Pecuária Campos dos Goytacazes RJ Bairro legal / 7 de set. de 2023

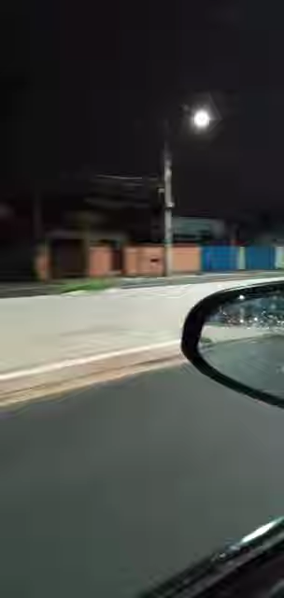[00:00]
Boa noite, boa noite, boa noite, hoje eu tô na pecuária, o pessoal aí pediu pra gravar um vídeo aqui na pecuária, tô aqui na avenida São Fidelis, tá com tempo chuvoso, então o vídeo vai ficar com a qualidade,
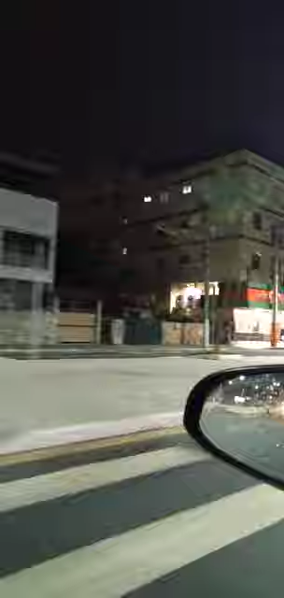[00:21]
mas tô filmando aí pra vocês, tá bom?
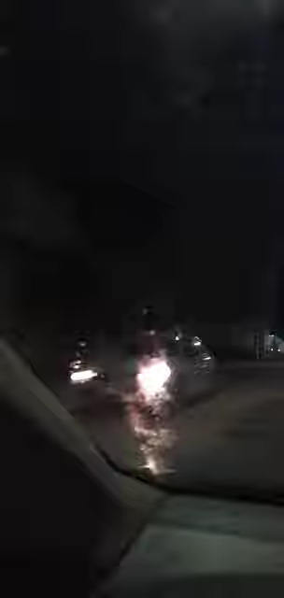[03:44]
aqui é o posto do Ferreira, ali é o Ferreira Machado, ali tá fazendo uma unidade ali, eu acredito que deve ser alguma coisa relacionada ao Ferreira Machado, aqui é a, a esquerda aqui ó, é a descida da ponte Mokaibe, ali é o Ferreira Machado, vamos passar em frente, contornar aqui,